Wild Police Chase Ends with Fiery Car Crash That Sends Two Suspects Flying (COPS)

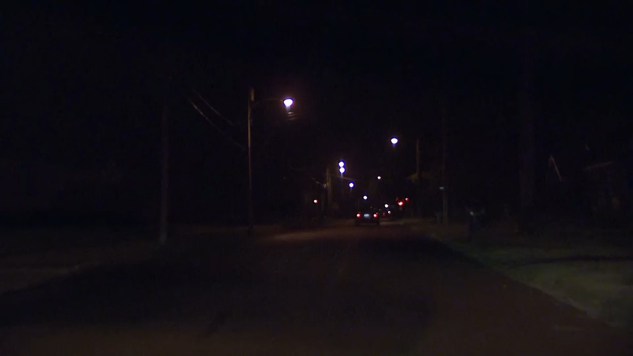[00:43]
Just hit a curb here on Nichols. 321 to 320. The passenger's gonna be a white female. It's a white male driver.
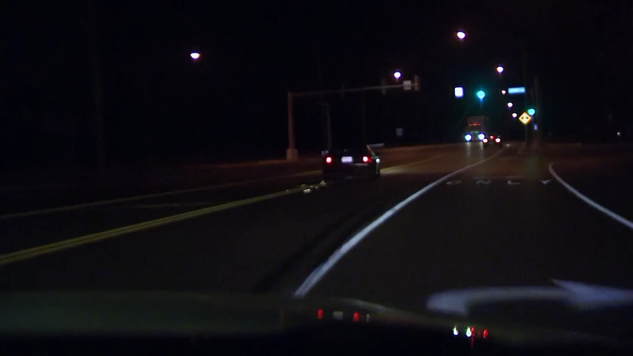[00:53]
321, he's losing something out the back of his car.